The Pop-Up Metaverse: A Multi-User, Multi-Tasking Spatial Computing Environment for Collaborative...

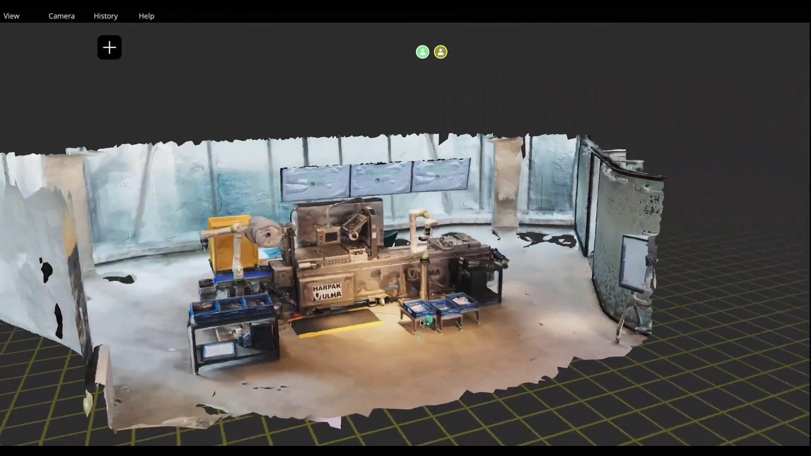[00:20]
This scan becomes the baseline for a Popup Metaverse session, in which remote users can view the environment in a web
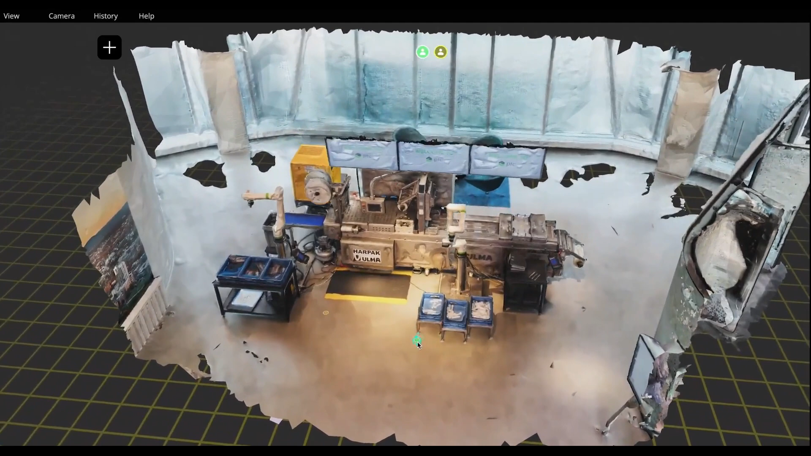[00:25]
browser and collaborate with local users who join via an AR iOS application.
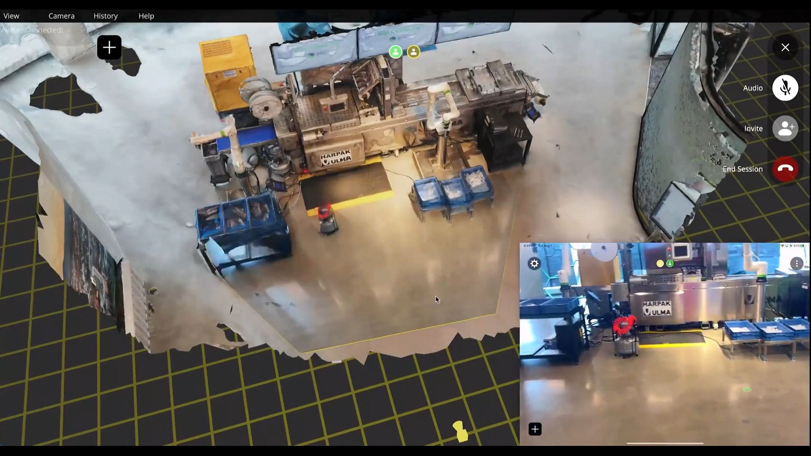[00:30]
The remote expert can see the position of the local user as well as their video stream.
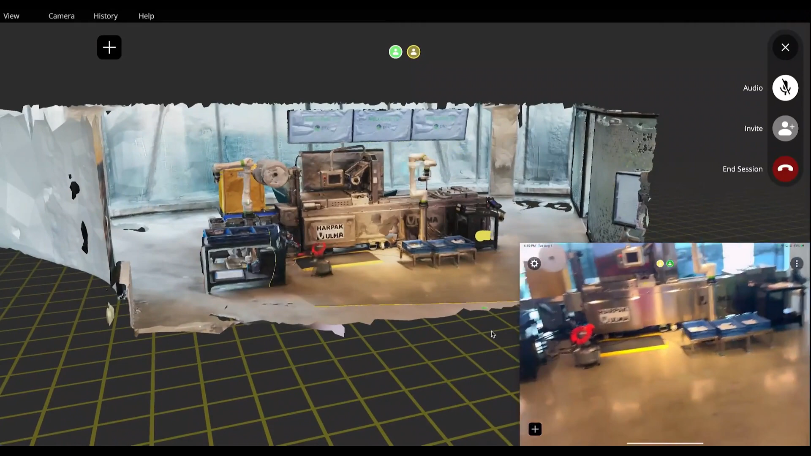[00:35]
They can watch this video directly or see how it is positioned within the larger context of the 3D environment.
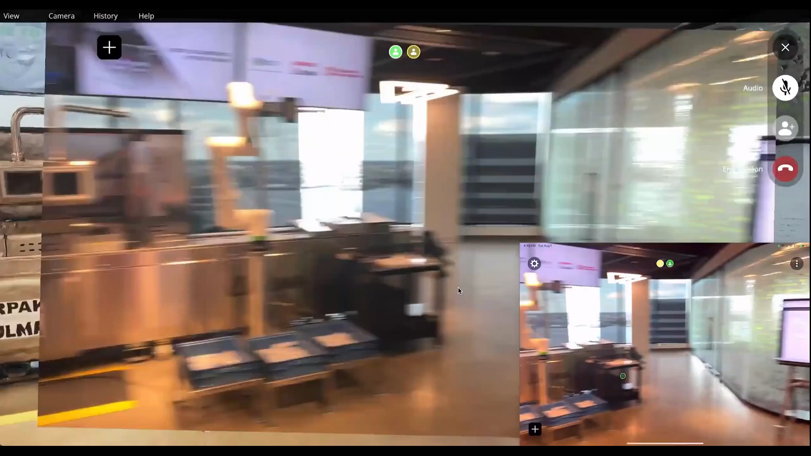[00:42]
This is a real-time multi-user web-based collaborative system.
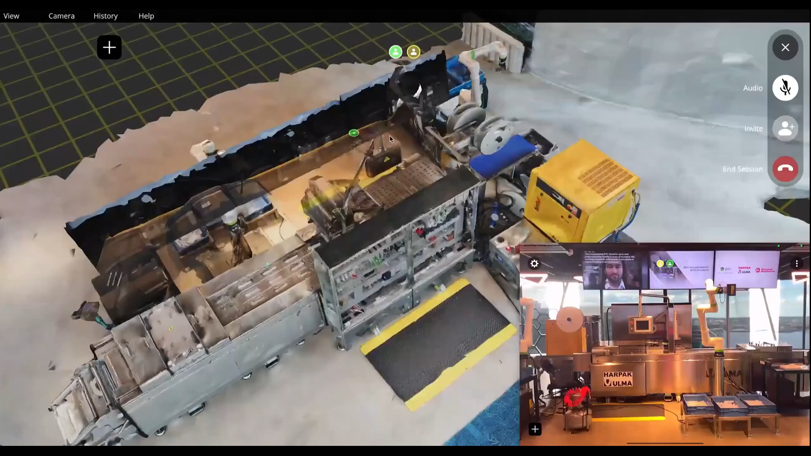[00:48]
The remote expert can guide the local user through the space using a virtual pointer. The local user can follow this pointer seen through their AR device to navigate through a complex environment and check problematic areas, such as verifying a sensor reading.
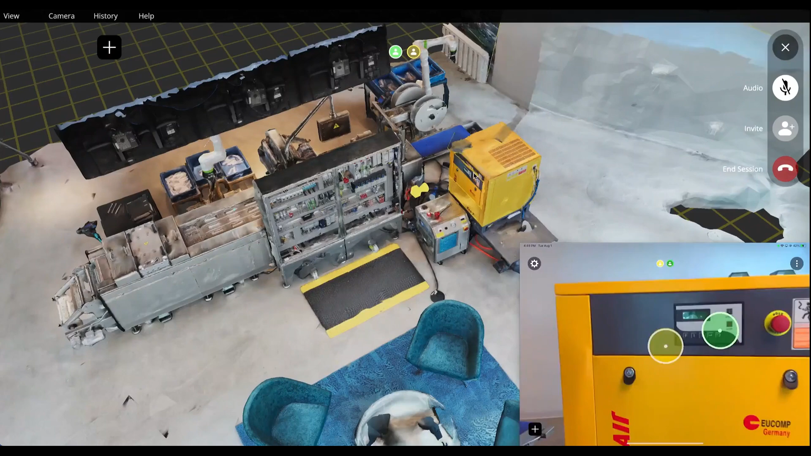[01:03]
The remote expert may have documentation of a necessary repair procedure, which they can drag and drop into the Metaverse to contextualize it within
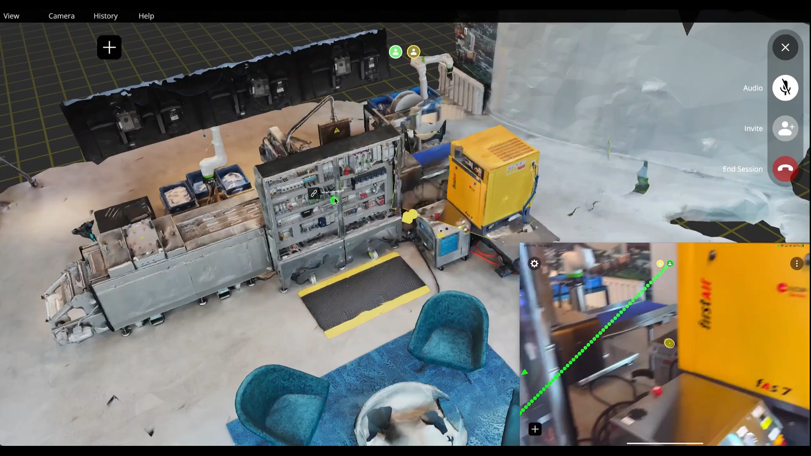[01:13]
the 3D space and send the file to the local user in a remote assistance scenario. In addition to remote assistance, the Popup Metaverse can be used for capturing and analyzing human motion. When the human motion recorder is activated,
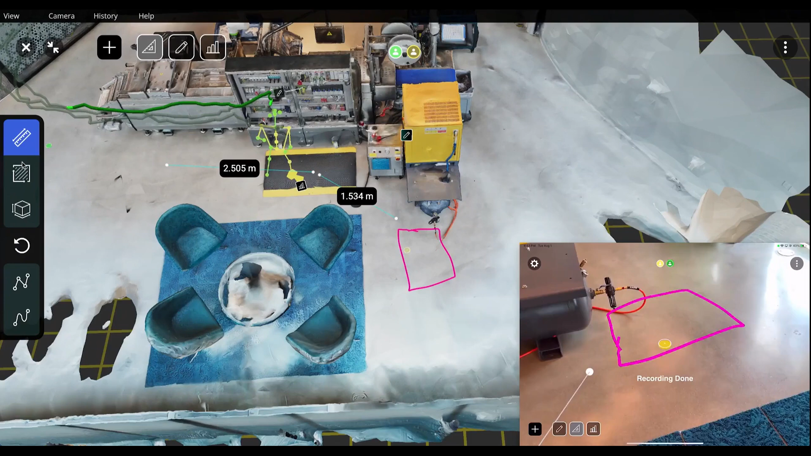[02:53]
measurements, PDF documents, and the motion analytics to better inform their decisions and communicate effectively with others remotely, all while leaving a permanent digital trail of their discussion that can be revisited later. One expert decides to embed a CAD model into the space to try to better visualize how a table might look in the proposed location.
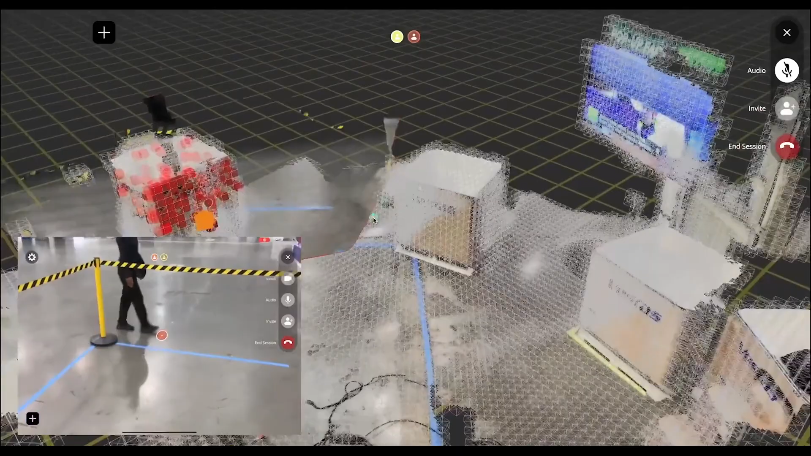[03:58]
Objects that have been removed from the space are distinctly visualized in red, while newly added objects are highlighted in green,
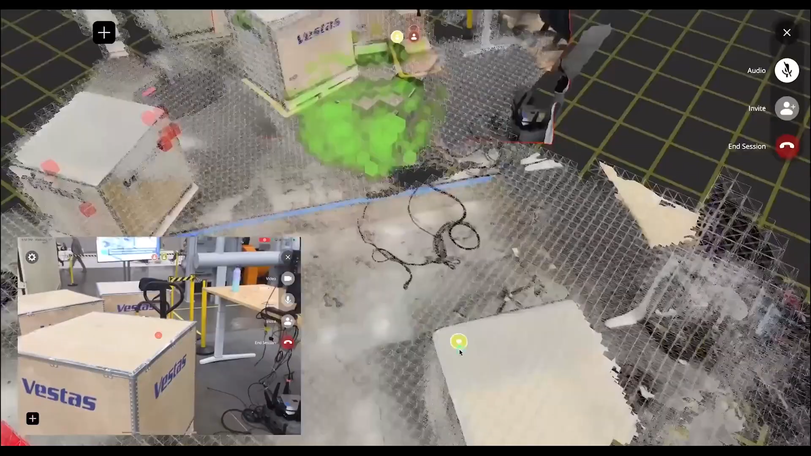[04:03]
providing a clear and immediate understanding of environmental alterations.
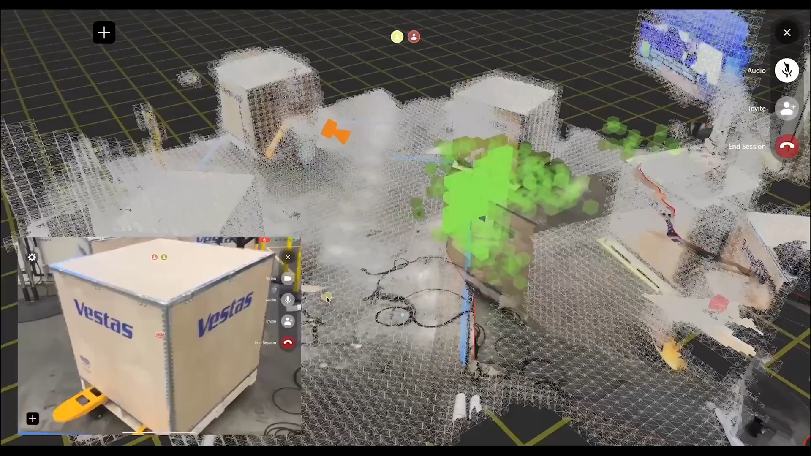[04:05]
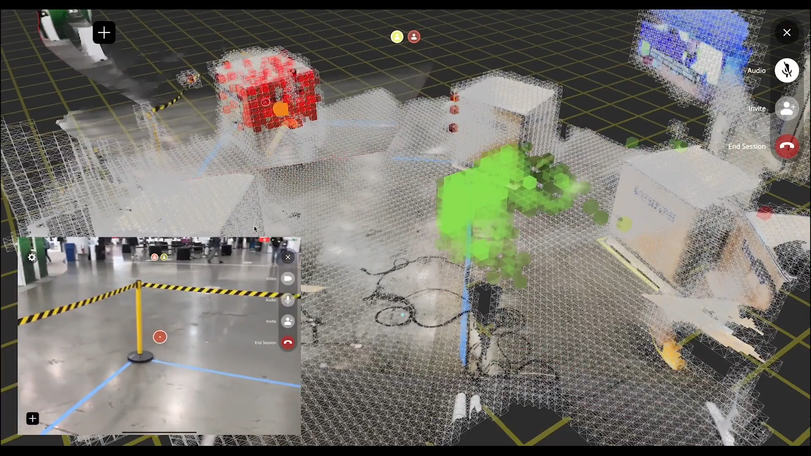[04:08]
We can also explore spatial map analysis for height and gradient visualization,
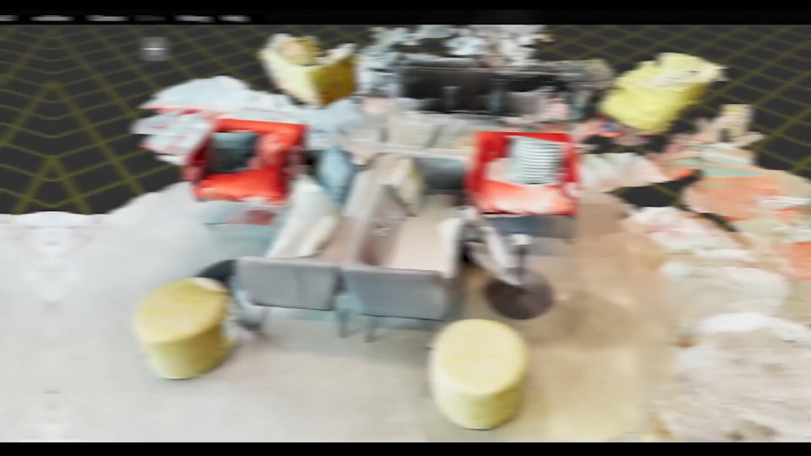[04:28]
Finally, we utilize state-of-the-art 3D visualizations through Gaussian Splatting,